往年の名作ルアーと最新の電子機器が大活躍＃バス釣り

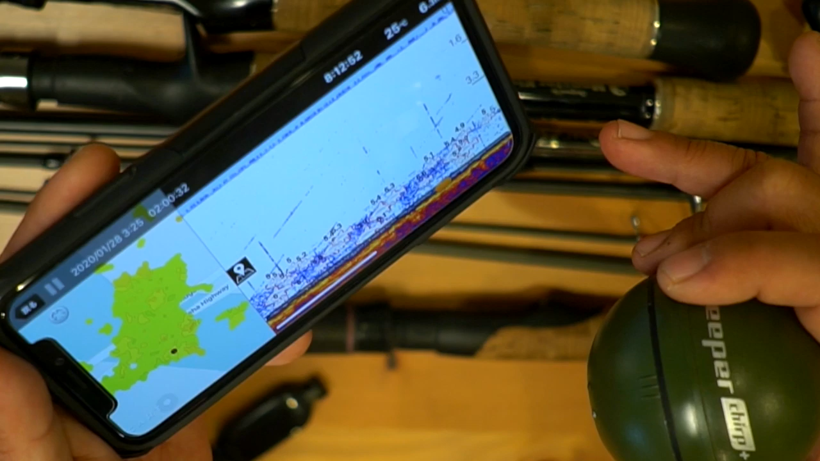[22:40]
あガンガンガンガンガンってね、小さいミノを投げると釣れ出すっていうことで、まあそんな感じでねこのねディーパーがまず役に立ったよっていうことで、またねちょっとね次行く時持ってこうかなって思うんですけども、まあこのコンパクトなこれとこれのセットでね魚群探知機として使えちゃうんで、まあ海釣りとかね渓流の深みここ大丈夫かなって探る時とかね、まあ結構ねちょいちょい使うんですけども役に立ちました。
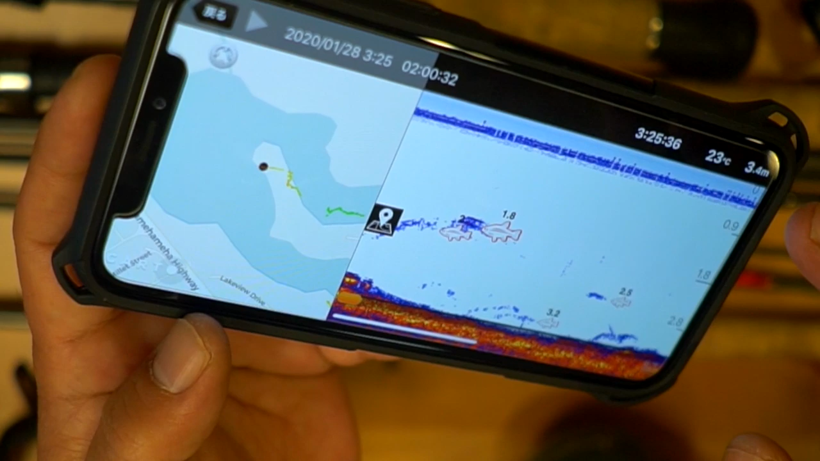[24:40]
On screen: depth 3.4 m
あん時で何時頃だったからまあ、ここら辺のデータかなみたいな感じで、これね橋で、
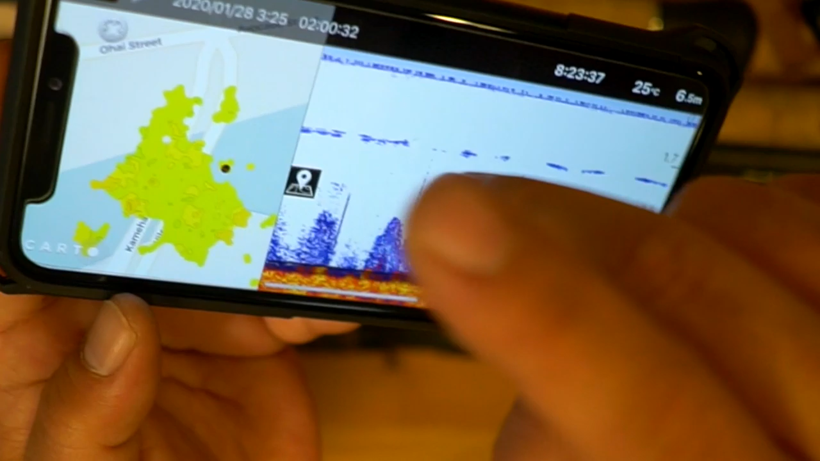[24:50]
On screen: depth 6.5 m, water 25°C
あ、そっかそっかそっか、水温25度で、
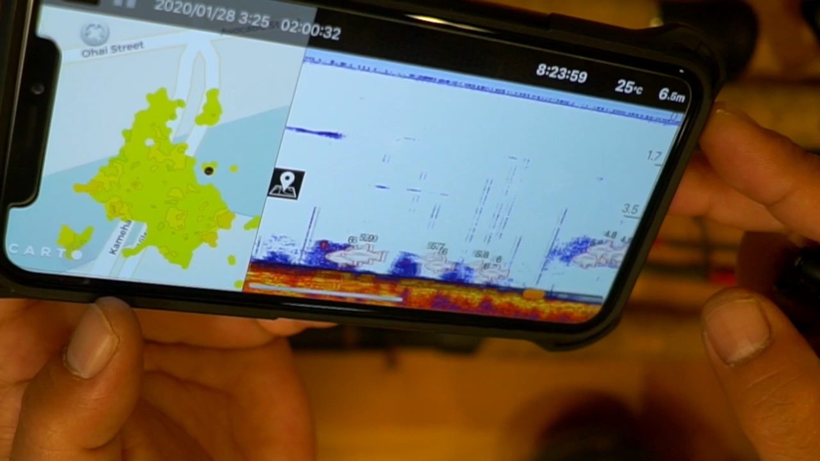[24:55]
On screen: water 25°C
まあ、この時あの減衰してなかったから7メーターから6メーターぐらいのフラットな状態で、
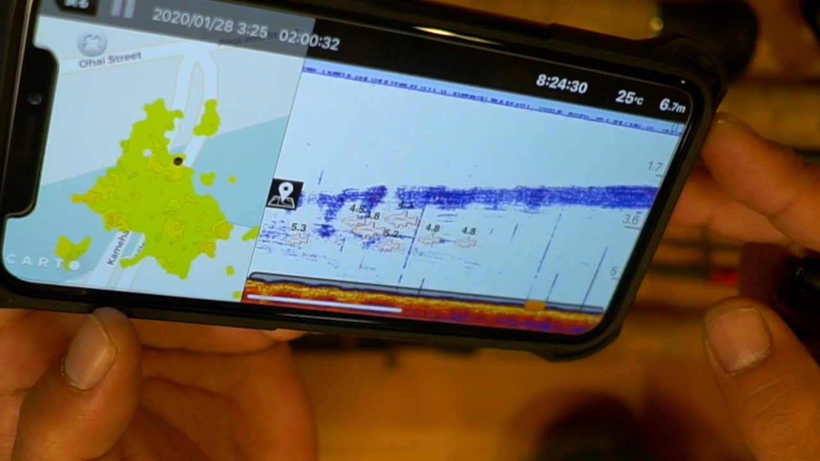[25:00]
On screen: depth 6.7 m, water 25°C
そんでこのベイトの群れが刺していたんだな、なんていうのがですね、